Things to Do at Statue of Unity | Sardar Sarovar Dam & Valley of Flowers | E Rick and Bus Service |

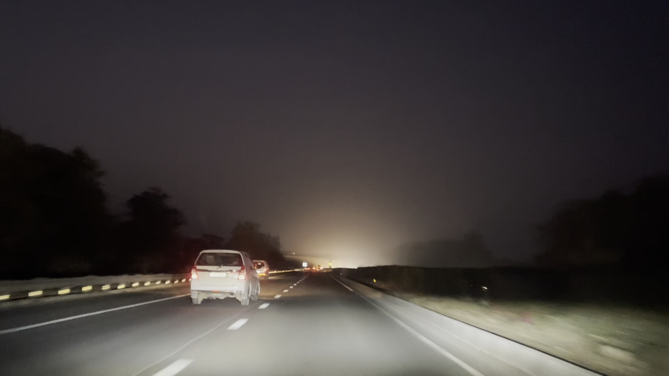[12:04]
होटल पहुंचने को 46 kilometers है एंड एक चीज़ ये तरफ का मैंने बहुत नोटिस किया है कल से आज तक में, द ट्रक्स एंड बड़ी बड़ी जो हैवी व्हीकल्स होती है ये सब राइट में या बीच में चल रही है यहाँ पे, विच इज़ वेरी बैड. रोड्स बहुत अच्छे हैं बट दिस कैन कॉज अ लॉट ऑफ प्रॉब्लम. तो आई जस्ट होप कि ये चीज़ सुधारी जाए, बट बाकी एवरीथिंग इज़ लाइक रियली नाइस.